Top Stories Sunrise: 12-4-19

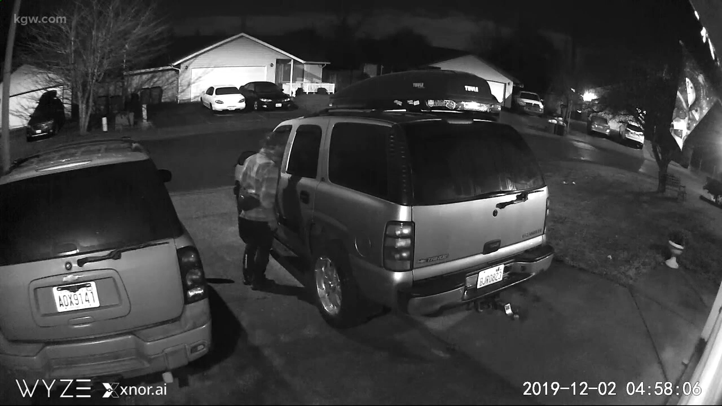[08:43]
So if you recognize the guy in this video, call the Clark County Sheriff's Office. A sheriff's deputy in Southern Oregon is being called a guardian angel after rescue.